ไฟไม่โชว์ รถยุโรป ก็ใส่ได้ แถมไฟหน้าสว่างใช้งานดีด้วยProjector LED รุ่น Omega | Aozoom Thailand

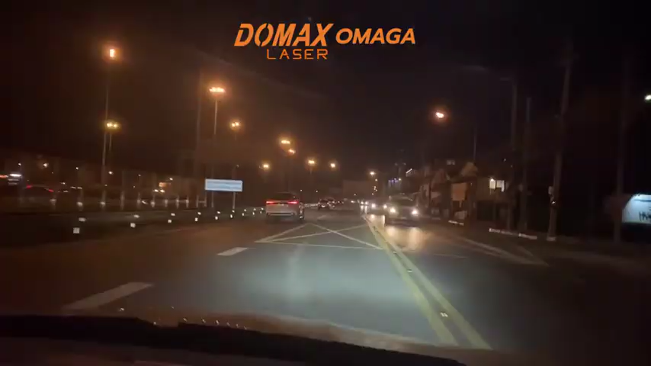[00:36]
ลองกับรถ BMW E90 นะครับสว่างมากครับ